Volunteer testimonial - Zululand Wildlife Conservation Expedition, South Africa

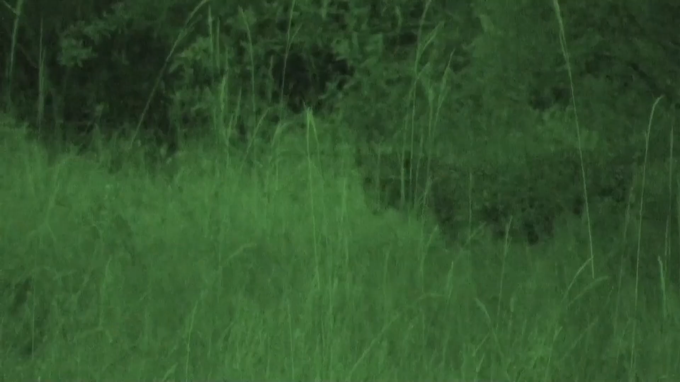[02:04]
The night at the height was amazing, the sole leopard.